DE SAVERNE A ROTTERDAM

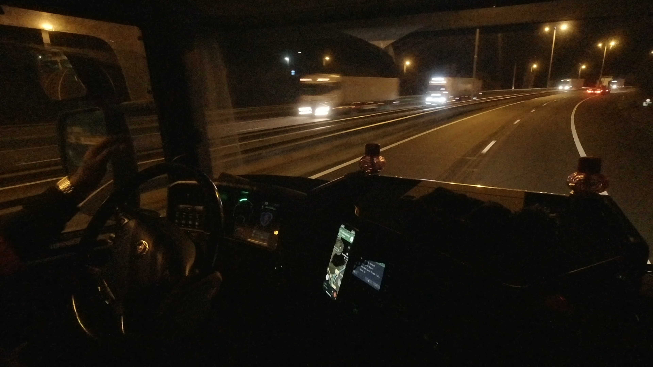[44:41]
Bon, les amis. Ça y est, j'ai fini ma coupure. Voilà, ça va faire une heure que je roule. Regarde, il fait nuit noire. Hein. J'ai démarré, il était 5h10. Et là, on arrive dans 8 km, on arrive au terminal. Je vais pouvoir déposer ma boîte. En espérant que ça aille assez vite. Voilà.
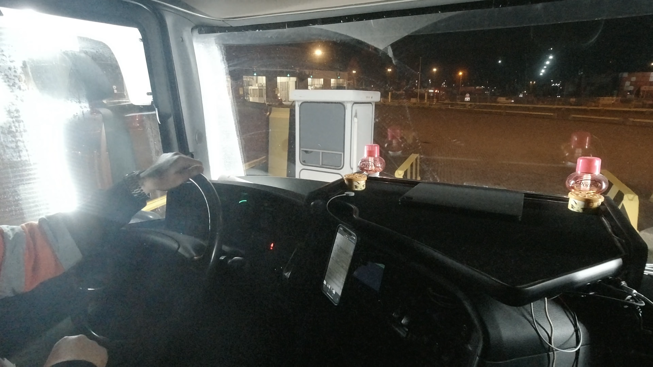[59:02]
Voilà, châssis vide, donc lui il passe pas sous le portique. Là t'as un châssis vide, mais je sais pas ce qu'il fout dans le portique. Normalement il faut qu'il passe là-bas.
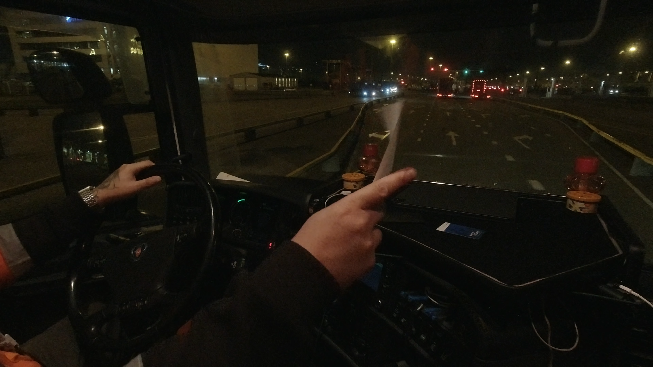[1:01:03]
DDE je crois que c'est là-bas. C'est à droite. DDE B7. Ouais, je crois que c'est DDN. Et à droite, c'est DDE. Et nous, on va chercher l'emplacement B7. De 1 à 10, c'est à gauche.